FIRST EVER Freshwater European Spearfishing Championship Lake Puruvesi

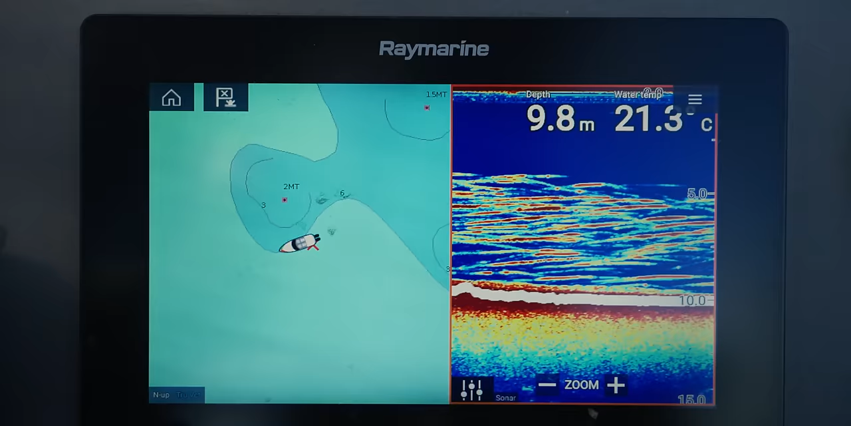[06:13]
On screen: depth 9.8 m, water 21.3°C
large boulders in the area between 7 and 11 meters which held these shoals of perch.
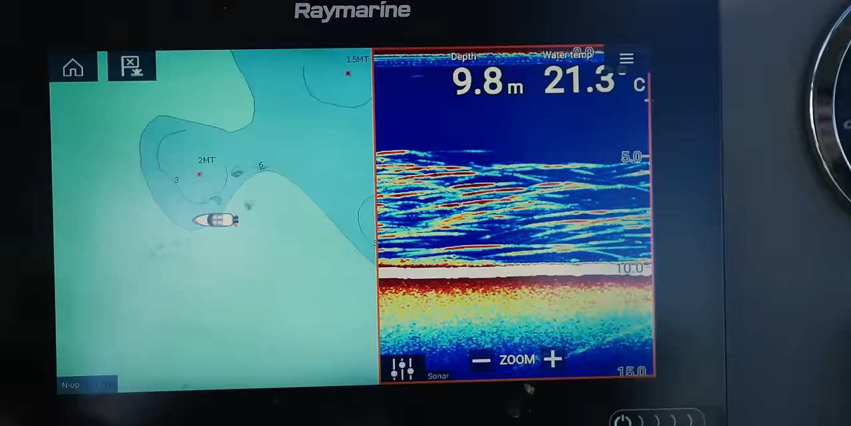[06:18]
On screen: depth 9.8 m, water 21.3°C
Although there were loads of smaller fish, a few were standout.